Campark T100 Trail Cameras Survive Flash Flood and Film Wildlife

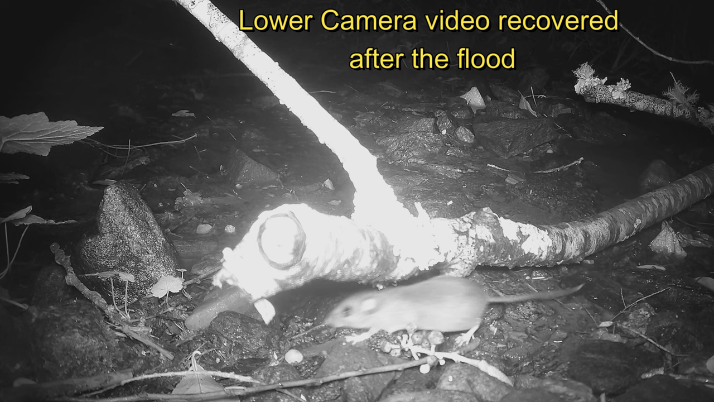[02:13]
Remarkably, the cameras kept recording after the flood. Here a weasel is likely going to have forest mouse for dinner.